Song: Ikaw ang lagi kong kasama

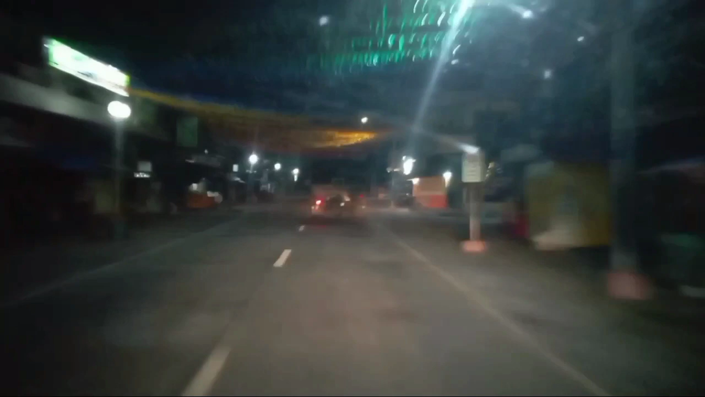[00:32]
Nandito na kami Malapit kaila pastor e friend Malapit lang sila Dito na yung gasolinahan Ayan na
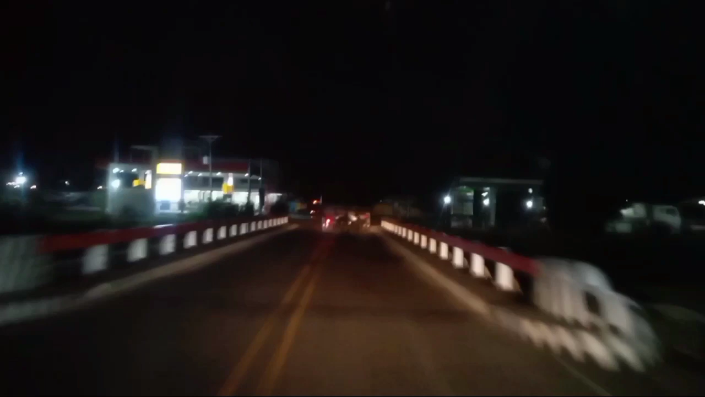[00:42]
Okay see you sa tigawan 83rd 83rd yung pupunta natin e Ayan nandito sila
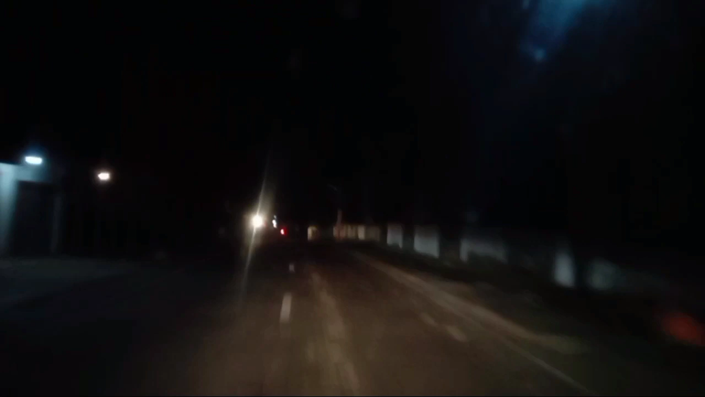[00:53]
pastor e friend Ayan na bye bye pastor
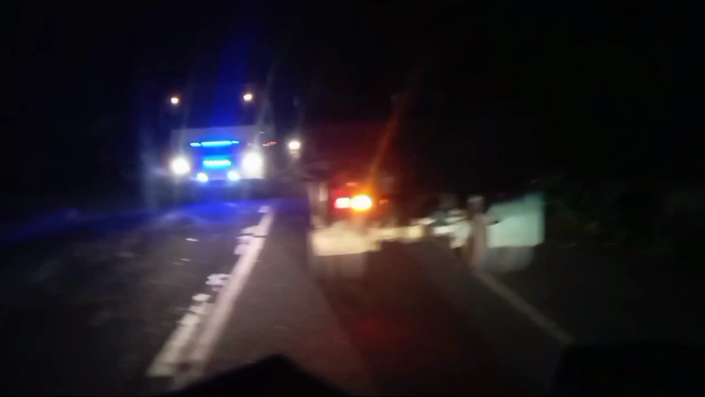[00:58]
Ayan Balikod na kami Sa amin pupuntahan
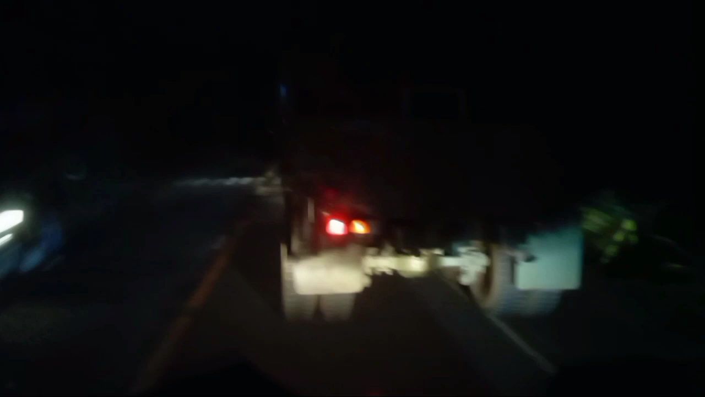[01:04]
na 83rd Infantry Eto nagtapala sya Ayan nandito na kami 83rd Infantry Brickable Pwede dumaan sya sa giglit